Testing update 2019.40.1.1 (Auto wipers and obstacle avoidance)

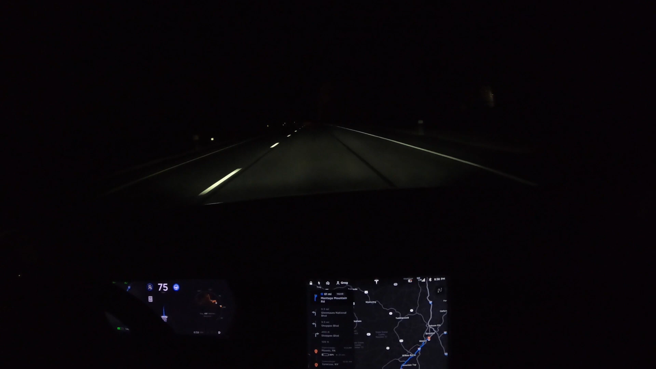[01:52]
As we're coming up here, there's a disabled car on the right side of the road. If you look really closely, as we pass, you can see that the Tesla moves to the left side of the lane. After it passes, it moves back to the right side. This is something I've not seen it do before. Let's look at that from the front-facing autopilot camera.
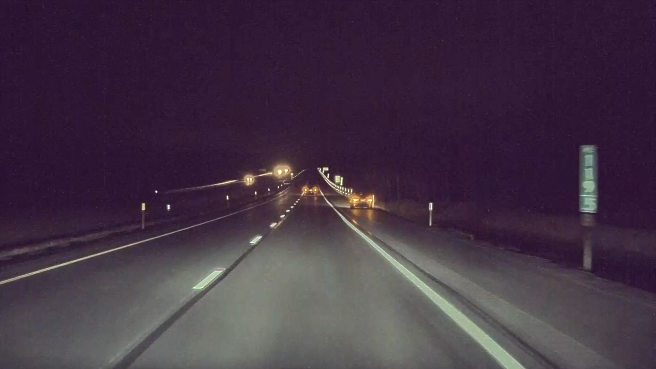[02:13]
You can clearly see it move to the left side of the lane. Here it is at half speed, including the right repeater, where you can really see that it moves over. And then after it passes the car, it moves right back into the center of the lane. This happened one more time on our trip. Unfortunately, I wasn't able to get it on camera.